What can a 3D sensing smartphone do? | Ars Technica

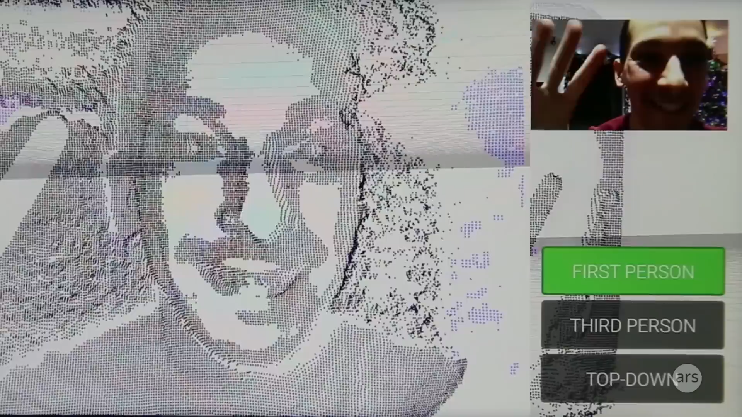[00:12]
This is Google Tango, a 3D sensing smartphone project.
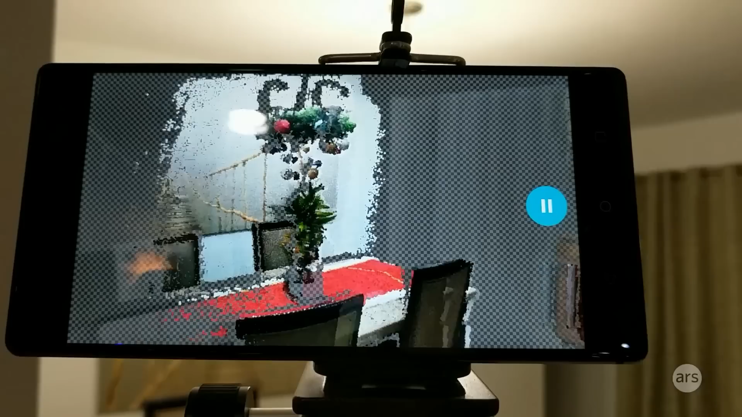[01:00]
Okay, so this is a 3D scanner app, which is definitely one of the coolest things here.
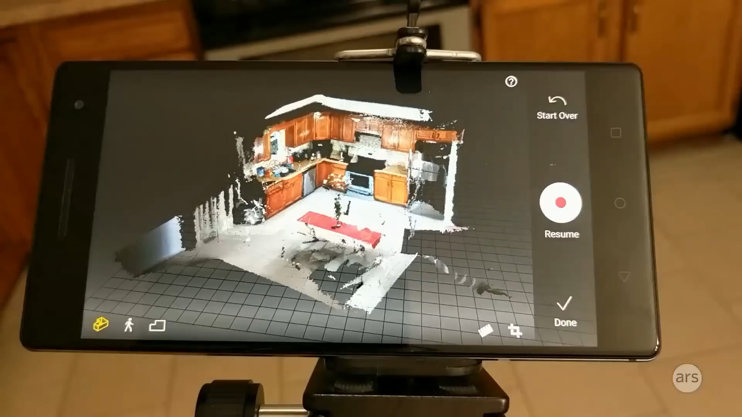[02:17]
And then we can hit pause, and we can see the lovely model that we made here.